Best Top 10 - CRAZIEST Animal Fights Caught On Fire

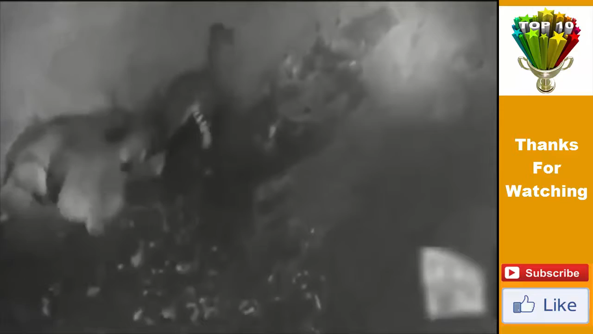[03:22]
When suddenly, the tiger rolls over in defeat after hours of fighting with the massive lion. The lion then walks away, proving who the real king of the jungle is. Buffalo vs Lion In this shocking piece of footage from South Africa,